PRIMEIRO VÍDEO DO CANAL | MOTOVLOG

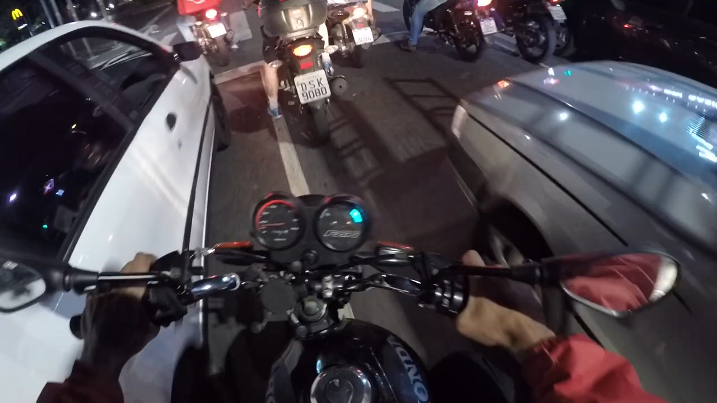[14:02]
Contra farols Mano, a mão, família Eu tava vindo aqui, ó Nesse corredor, mano O moleque veio, mano Cacetou a tiazinha Bem aqui, ó O moleque veio Que esse farol aqui, mano O bagulho dele é o seguinte Esse farol aqui, ó Ele fecha Não dá nem tempo Da pessoa atravessar a rua Ele já abriu de novo Tá ligado? Olha o moleque veio No aburrimazinha Nem falo com esse moleque,